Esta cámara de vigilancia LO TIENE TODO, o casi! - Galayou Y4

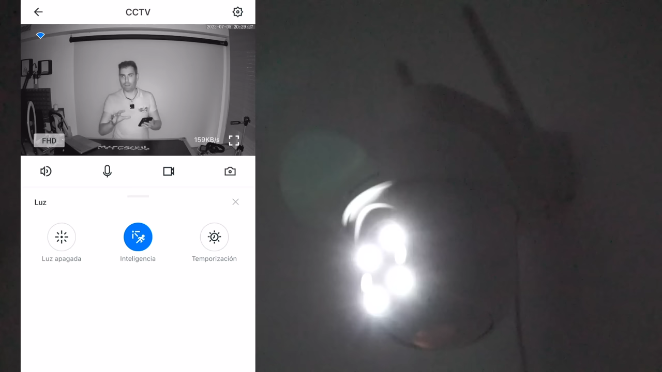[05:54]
Ahora, bueno, ahora se acaba de encender la luz, la tengo temporizada solamente a 4 segundos, enseguida se apaga.
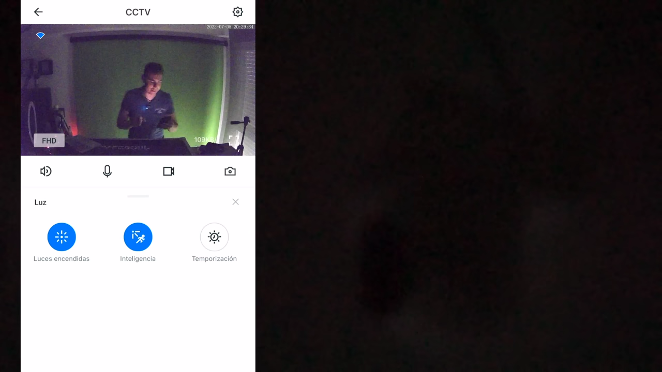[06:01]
Y esta es la visión que tiene, con lo poquito que me entra todavía de la persiana, que la tengo un poquito levantada,
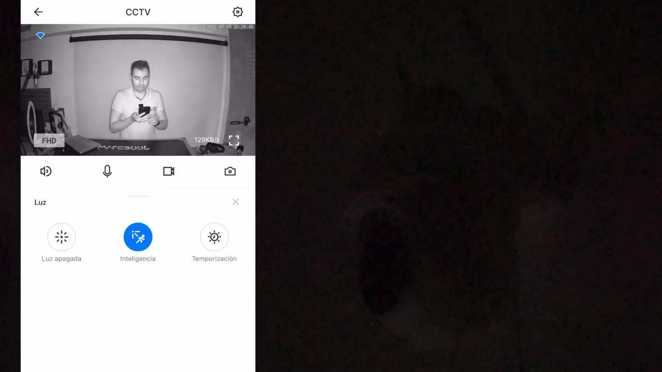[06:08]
y automáticamente entran los infrarrojos. Bueno, vamos a quitar esto.